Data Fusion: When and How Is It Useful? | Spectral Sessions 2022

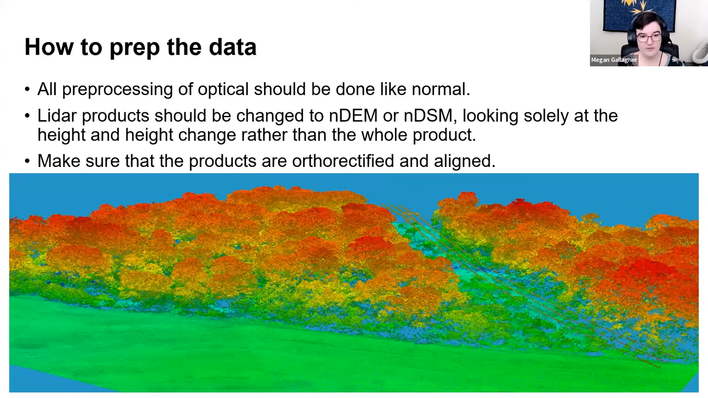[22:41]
solely at the height or the height change rather than the whole product and make sure your products are ortho rectified and aligned let's take a quick look at what we really want to be careful of when we're working at with lidar for any kind of user products this was an analysis done by some of my co-workers uh zach norman emlyn hagen and thomas barr for looking at finding these houses and using this using lidar and deep learning processes on the left you'll see a normalized dsm derived from a lidar acquisition of summer 2019 and on the right you'll see a normalized dsm derived from a photogrammetric point cloud of spring 2021
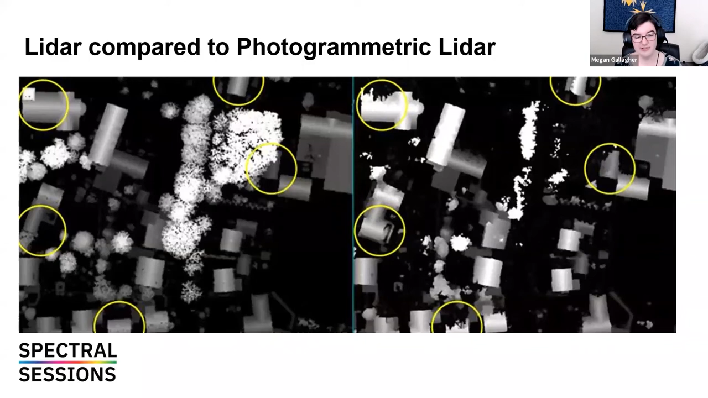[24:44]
comparison to optical these are things you need to be aware of is what you're trying to collect when you're trying to collect it if it's actually comparable and useful there so this was a really amazing work done which also relates to a the project that i'm going to show here it's going to be a sort of short one but i'm going to talk about some other applications you can do as
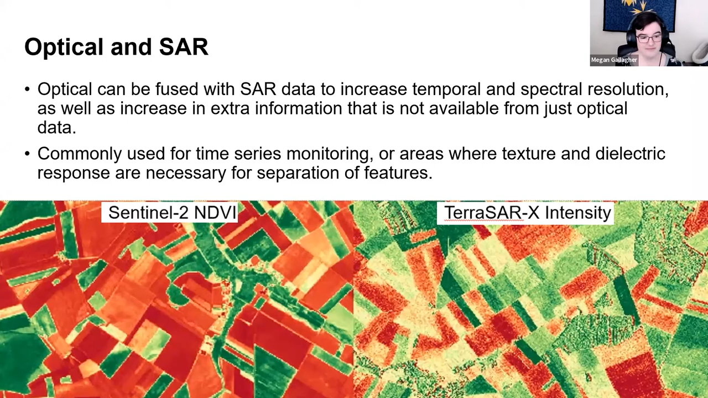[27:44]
commonly this is used for time series monitoring or areas where texture and dielectric response are necessary for separation of features how to prep this data optical once again normal pre-processing i see finally sar is
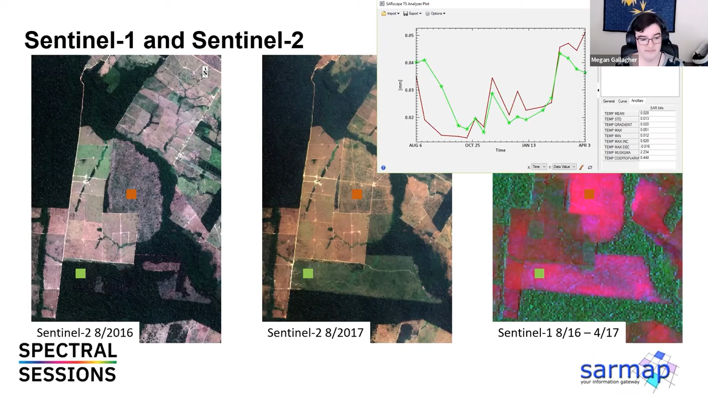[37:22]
and here is another lovely comparison and so we have our Sentinel-1 change image on the left our Sentinel-2